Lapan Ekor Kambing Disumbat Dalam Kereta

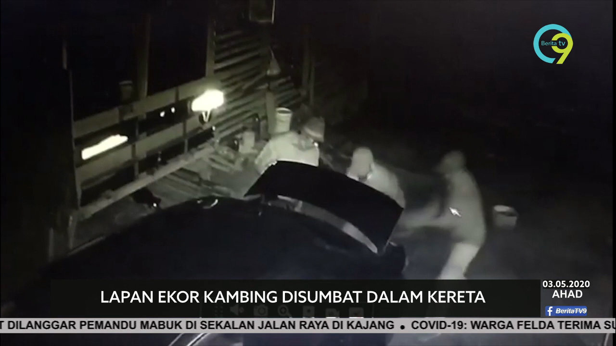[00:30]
Semakan CCTV mendapati polis berhasil mengenalpasti wajah ketiga-tiga lelaki berkenaan.